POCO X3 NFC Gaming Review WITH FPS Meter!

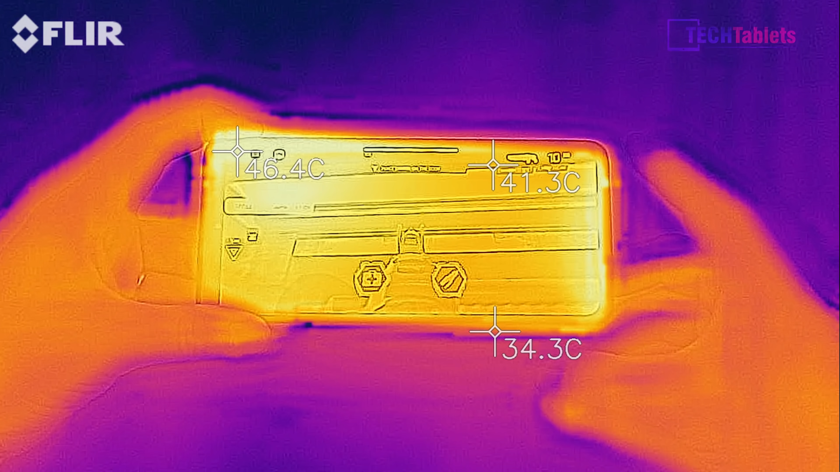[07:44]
And it does get a little toasty. And I'm talking about temperatures of up to 48 degrees. This is warm. Now remember, my ambient temperatures here are about actually 26 degrees. And I'm not using a case.
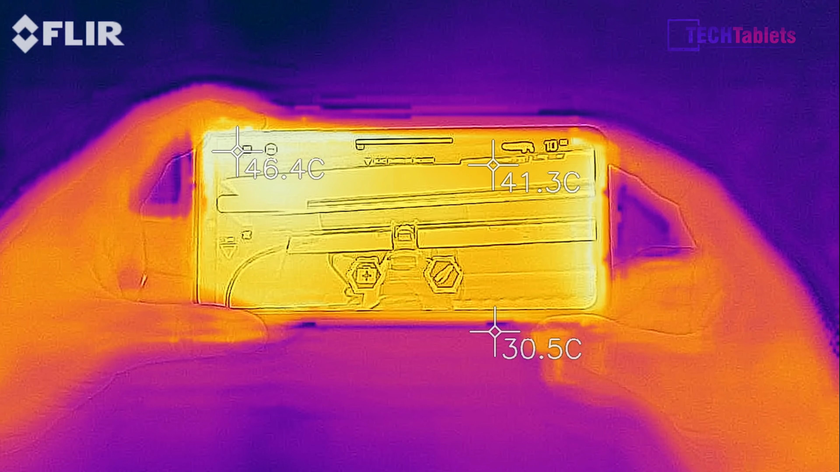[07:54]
If I was to use a case and you were charging at the same time, then expect temperatures,